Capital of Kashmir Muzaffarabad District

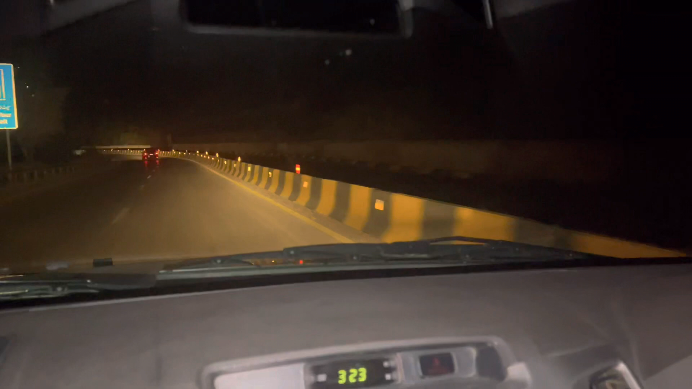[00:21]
صبح کے ساڑھے تین ہو گئے ہیں تین پاس کے تیس مٹ تو ہم سفر پہ ہیں تو یہ دیکھو موٹر وی جو جاتی ہے مری مری سے پھر زفر آباد تو ابھی ہم راستے میں ہیں تو انشاءاللہ آپ کو زفر آباد کی بھی سہت کرائیں گے انشاءاللہ تو میرے ساتھ بچے بھی ساتھ ہی ہیں